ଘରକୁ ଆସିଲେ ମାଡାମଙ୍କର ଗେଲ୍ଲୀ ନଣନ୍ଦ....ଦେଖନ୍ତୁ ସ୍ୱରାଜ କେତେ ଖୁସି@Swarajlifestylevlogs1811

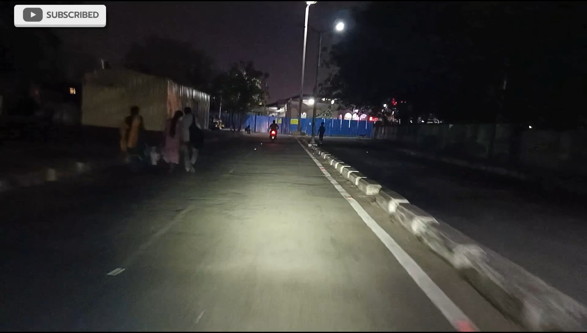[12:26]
स्टेशन पहुँच गए चलते जी रेलवे स्टेशन आग पट रखीद